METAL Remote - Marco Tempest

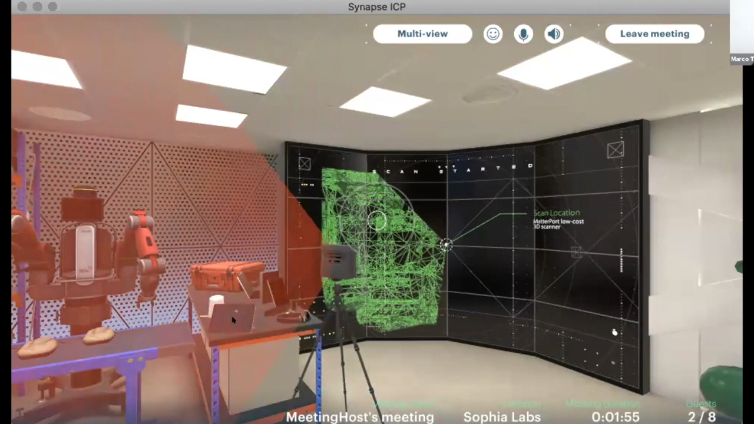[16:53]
And we use that and we kind of hacked these so we can create the sparse point cloud out of it, which can then be converted into a very kind of low polygon model.
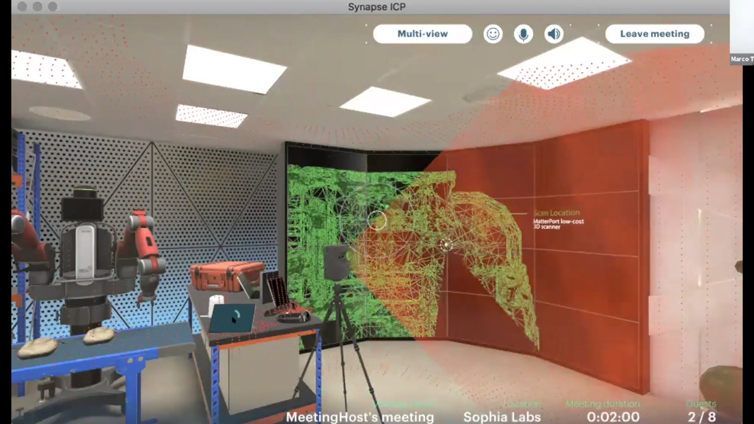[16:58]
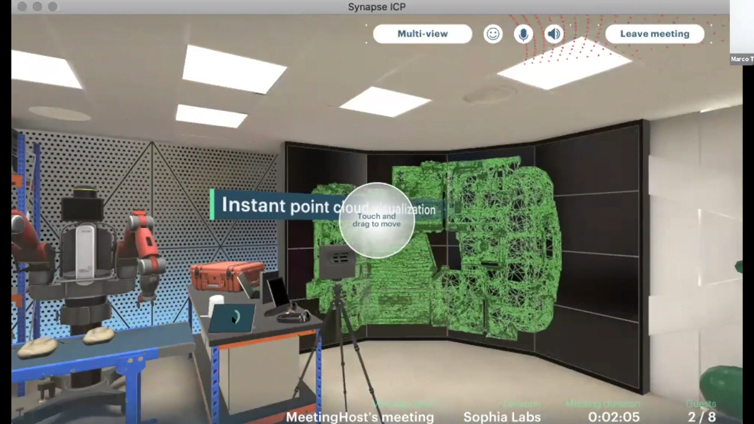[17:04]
And we have a workflow which uses some AI and some kind of human intervention to then,
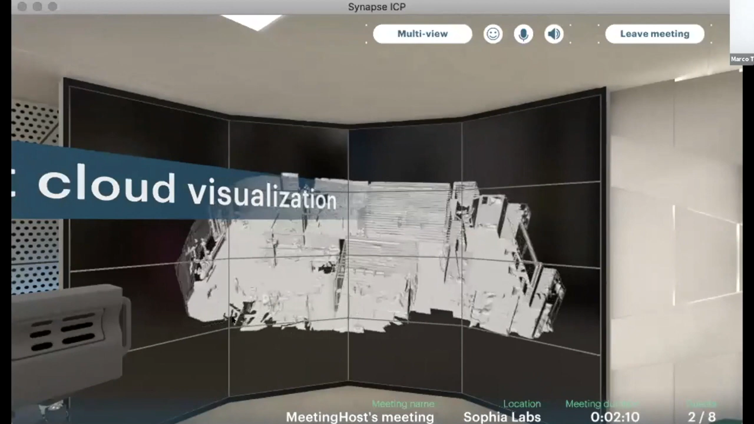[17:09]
out of these models, create in a very accelerated workflow,